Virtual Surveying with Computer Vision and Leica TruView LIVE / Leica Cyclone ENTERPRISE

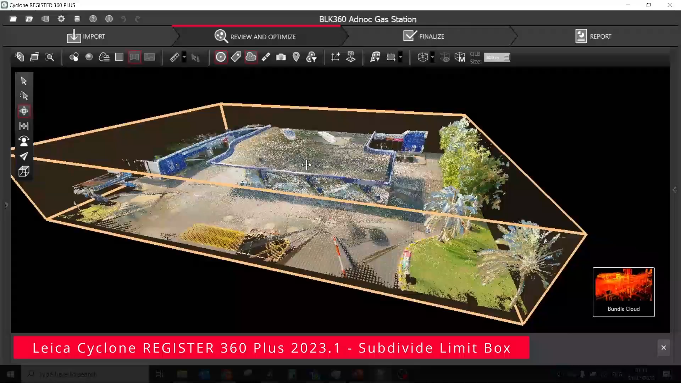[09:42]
With the latest point cloud processing software like Register 360 Plus 2023.1,
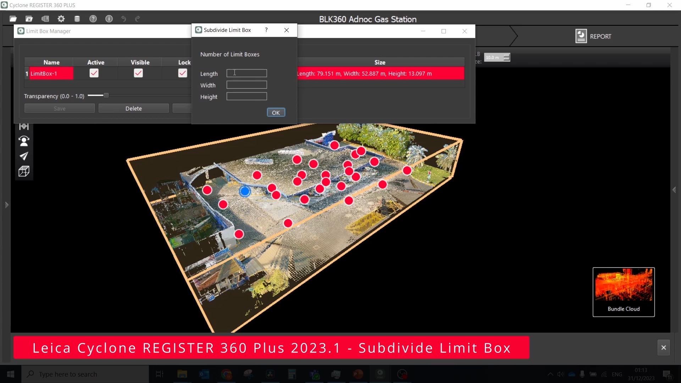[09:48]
you can easily divide the call area into multiple limit boxes, and information about these limit boxes will be published to the Leica's icon-depress server.
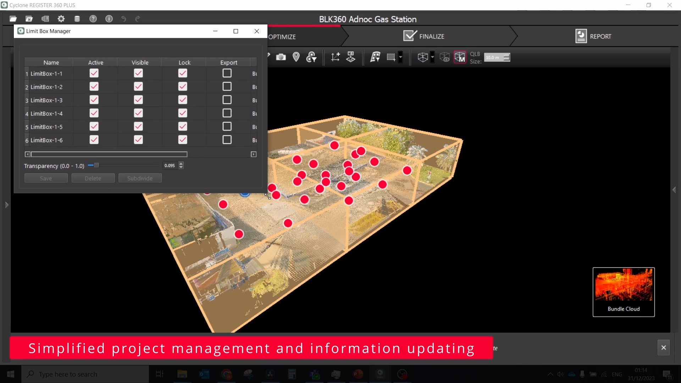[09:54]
This means that each user can work with the related limit box only.